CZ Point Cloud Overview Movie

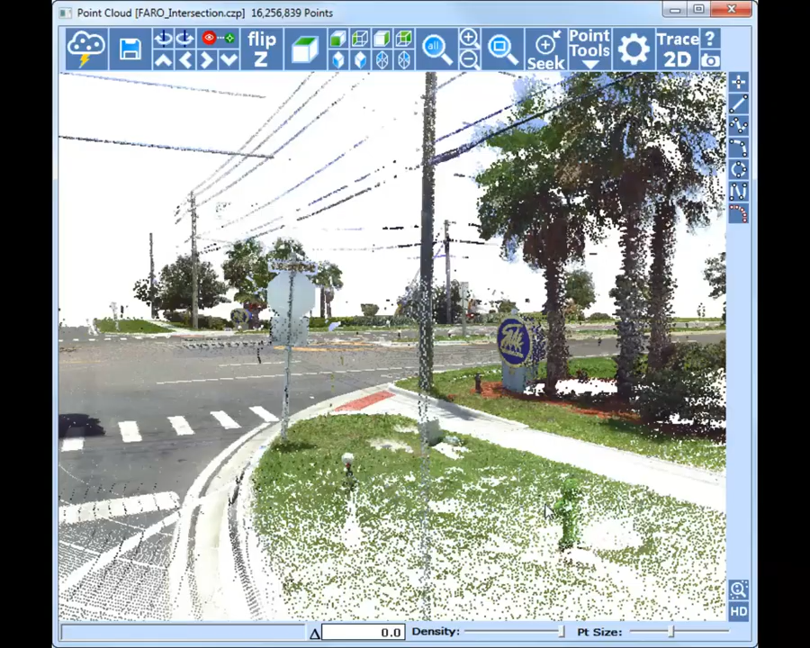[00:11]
You won't have to revisit the scene when you can work in the point cloud.
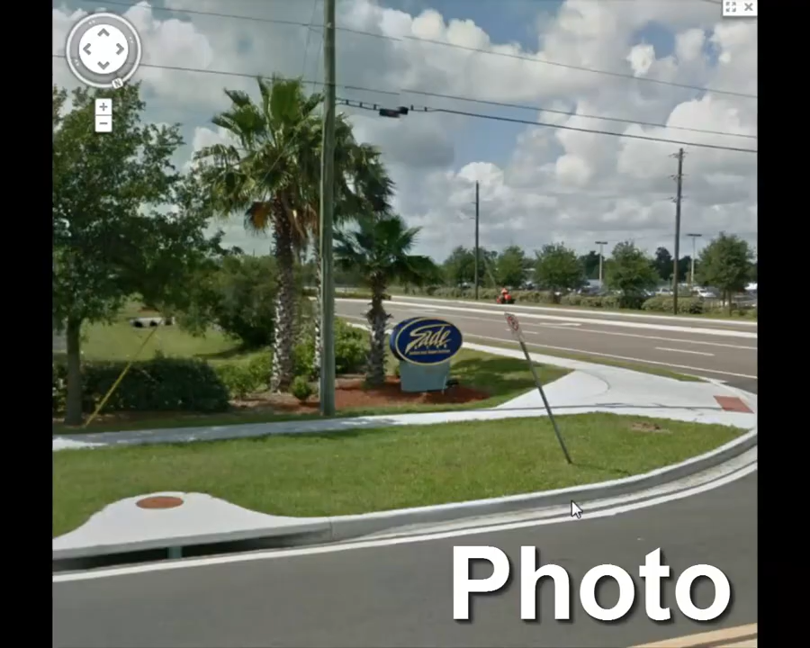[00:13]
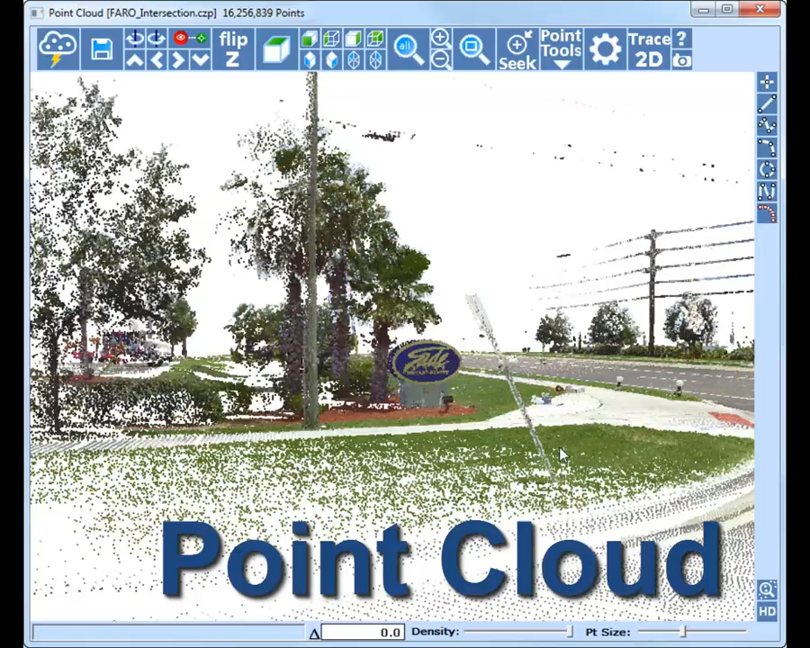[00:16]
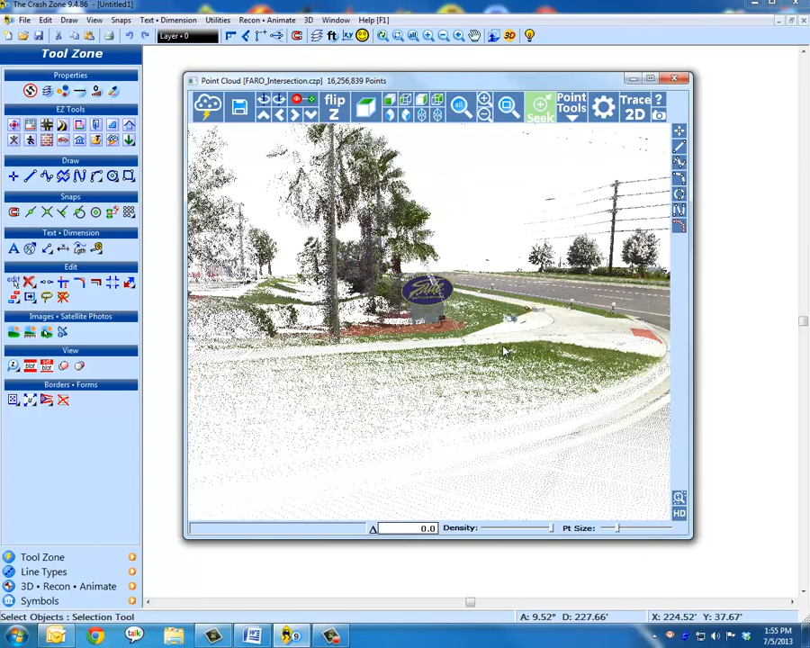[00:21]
Complete all of your crash and crime scene diagrams for analysis, animation, and presentation in a single program.
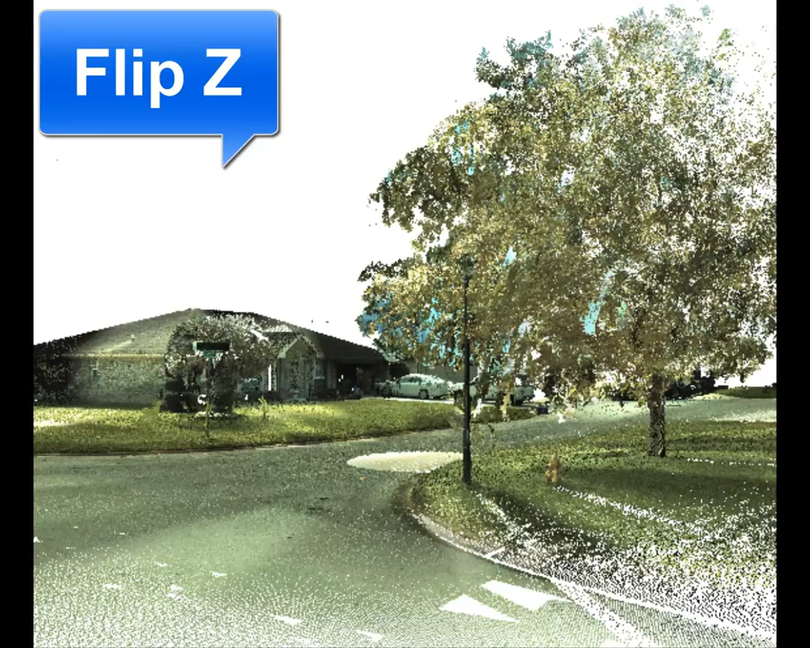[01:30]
Use FlipZ to turn the world upside down and draw without obstructions. Music There's no point cloud limitation with our unique system, whether you have 5 million or 500 million points.
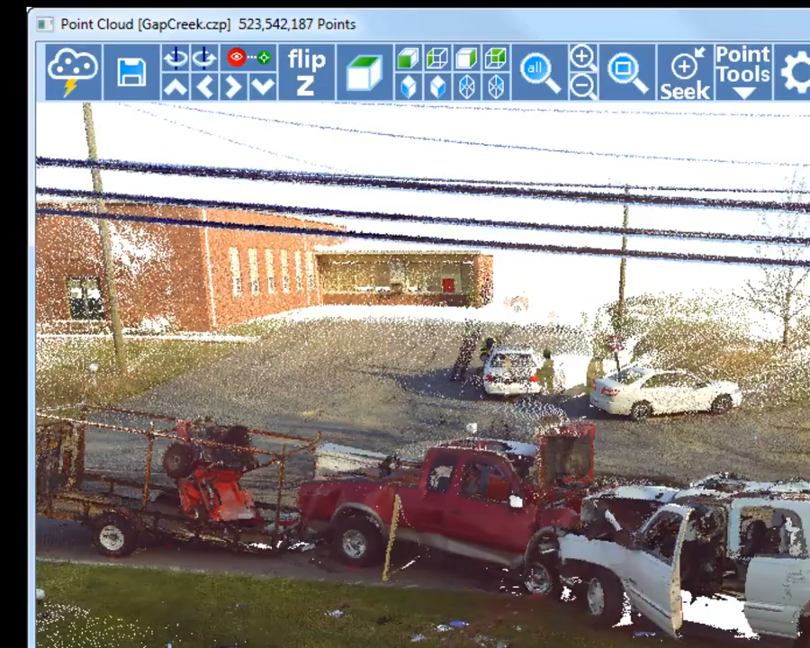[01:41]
Music See what other point cloud applications don't reveal.
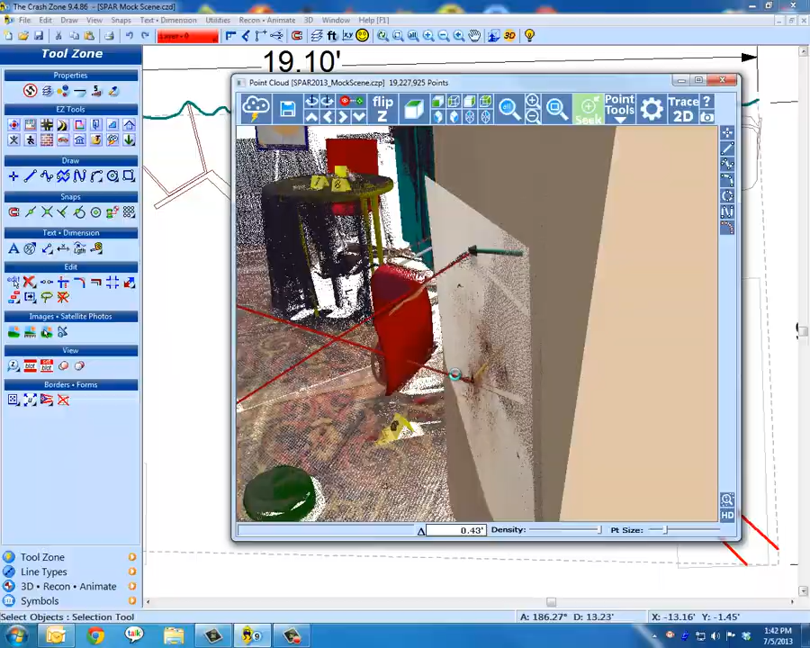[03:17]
Our unique drawing tools and method of point handling ensure productivity and accuracy with your data.
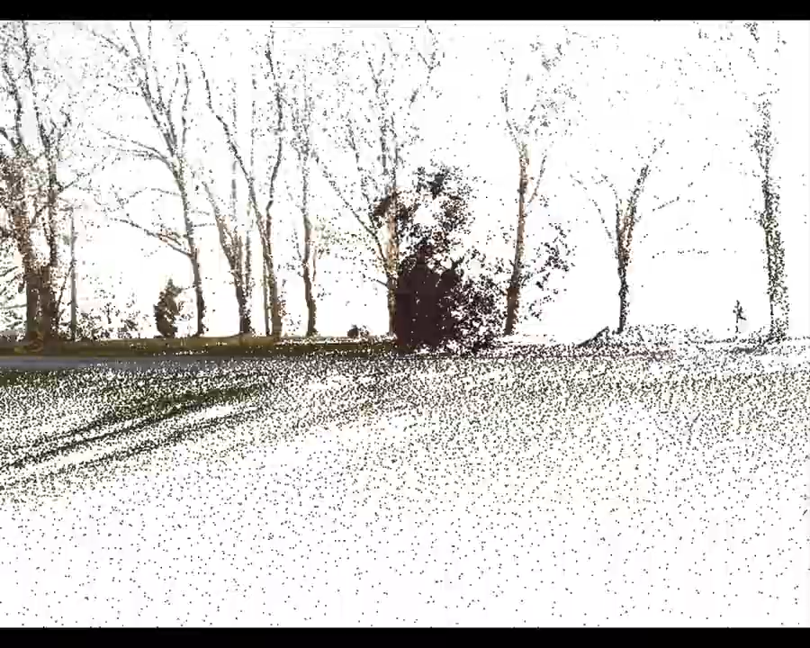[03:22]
We allow our customers to evaluate our software and we'll provide live web demos using your actual point cloud data files.